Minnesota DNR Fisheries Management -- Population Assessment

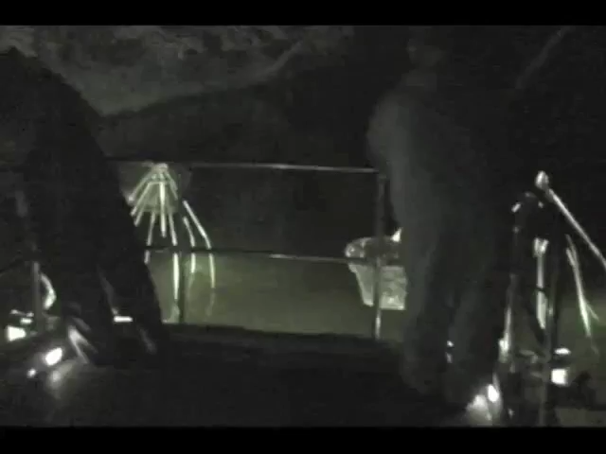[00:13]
After we stock a lake, we need to assess how the walleyes are doing. One way we do this is by night electrofishing.
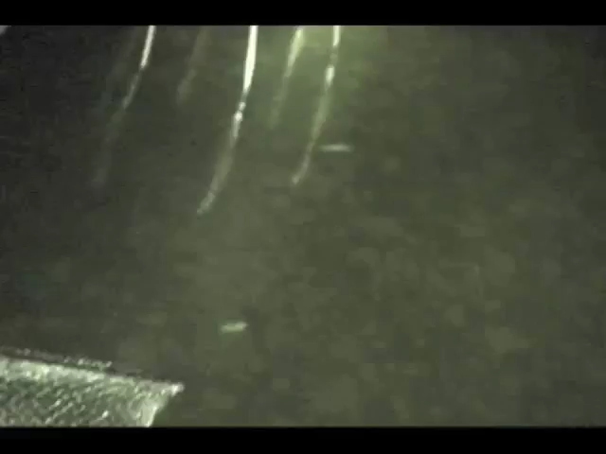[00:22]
An electric current is shot into the water to stun the fish. All the walleyes we see are then netted.
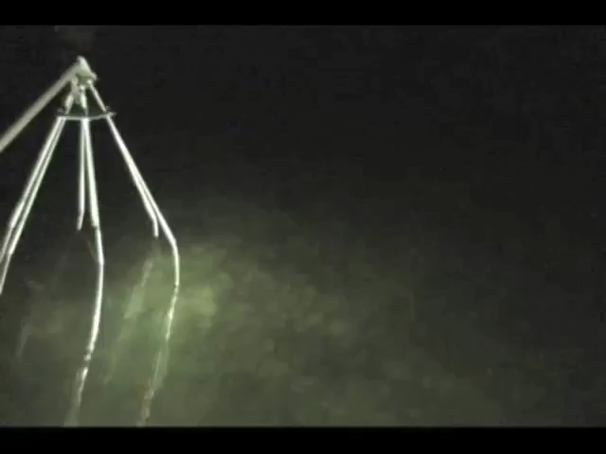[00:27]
Fish are only stunned for a minute or two. They are later released unharmed.